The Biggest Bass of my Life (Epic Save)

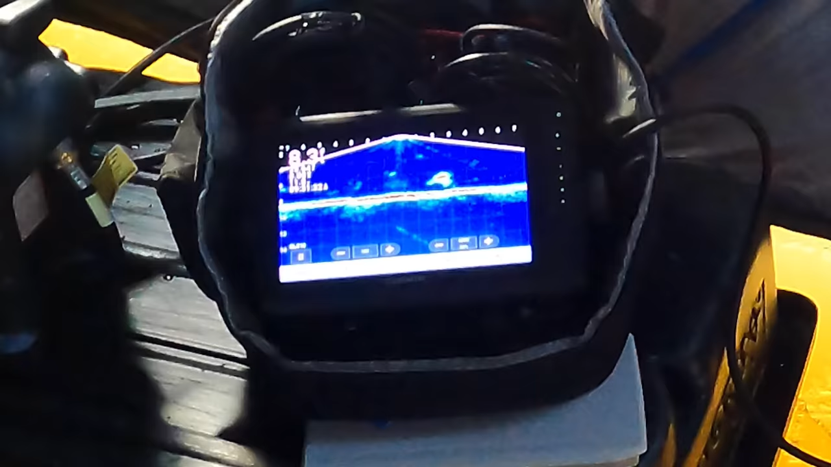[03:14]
Big fish. Came from where? No under way. Me. Two of them.